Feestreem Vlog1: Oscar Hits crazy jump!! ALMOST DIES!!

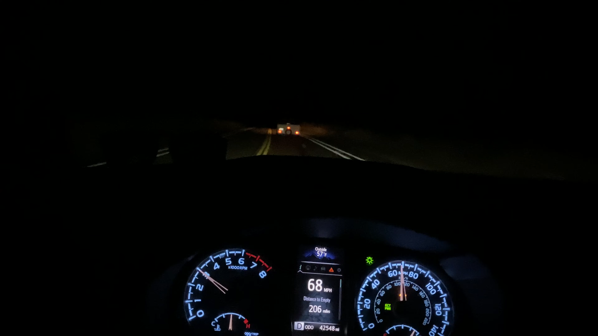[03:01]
this guy is fucking going so slow get out of the fucking way what the fuck
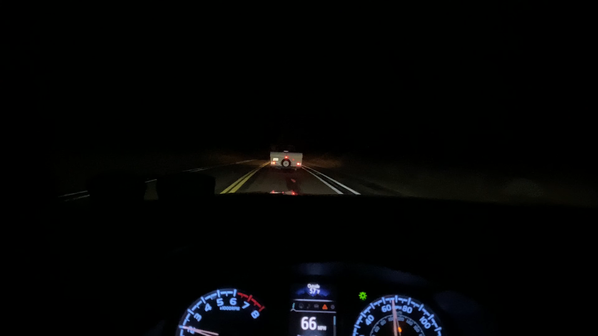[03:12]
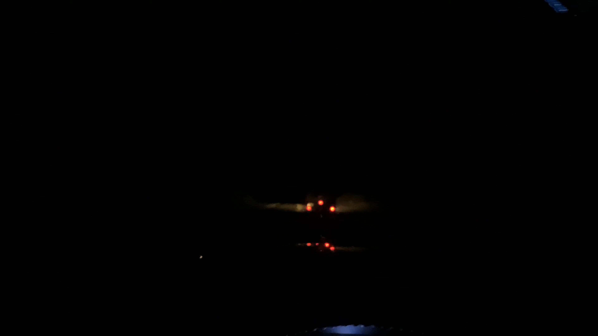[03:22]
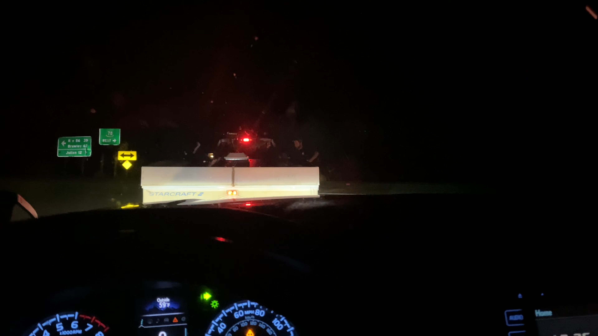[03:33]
what the fuck hurry up fuck you i got places to be fuck you